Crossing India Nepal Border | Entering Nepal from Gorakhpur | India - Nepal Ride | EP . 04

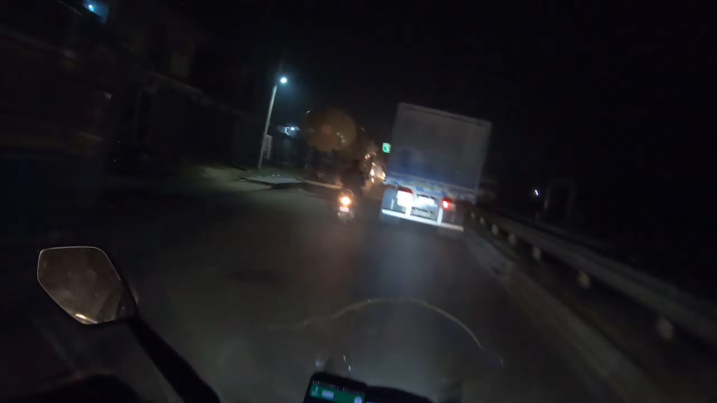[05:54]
अब सिर्फ 1 किलोमीटर बाकी है नेपाल बॉर्डर को आने के लिए।
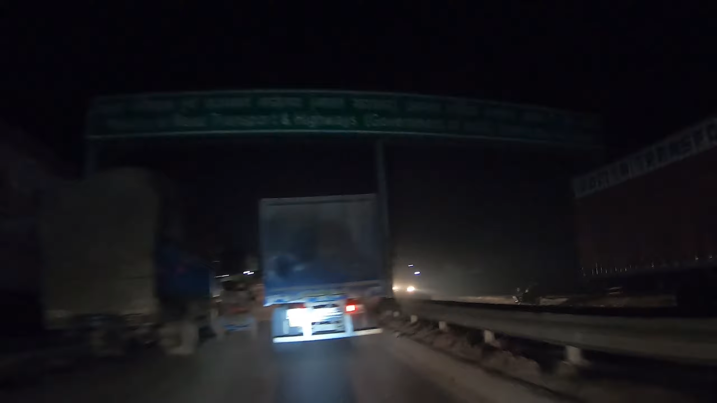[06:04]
मिनिस्ट्री ऑफ रोड ट्रांसपोर्ट्स ने भी थैंक यू बोल दिया। यहाँ पे पूरा एक तरफ ट्रक्स की लाइन खड़ी है, शायद बॉर्डर क्रॉसिंग के लिए होगा, पता
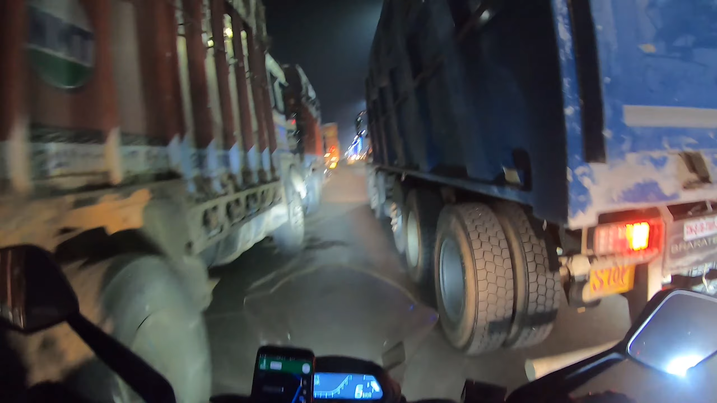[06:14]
नहीं। तो भैया हम पहुँचने वाले हैं नेपाल, बहुत ही एक्साइटमेंट है।